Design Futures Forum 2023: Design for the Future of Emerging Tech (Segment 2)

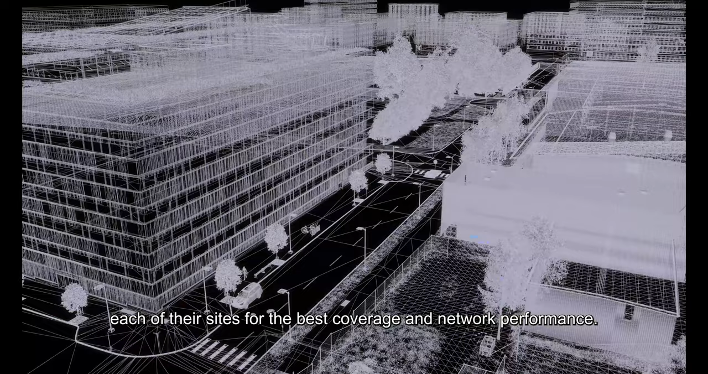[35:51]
Ericsson is using NVIDIA Omniverse to build digital twin environments to help determine how to place and configure each of their sites for the best coverage and network performance.